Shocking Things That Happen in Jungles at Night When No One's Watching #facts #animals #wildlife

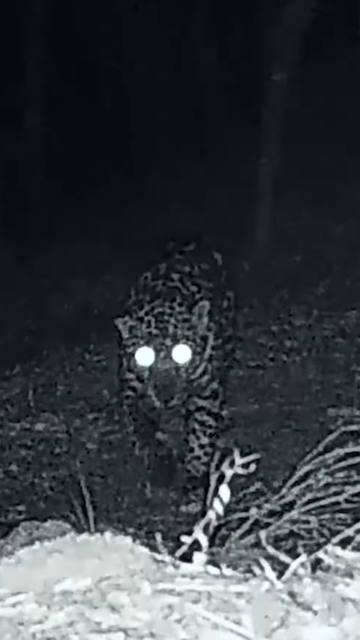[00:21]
They can see six times better than humans in darkness.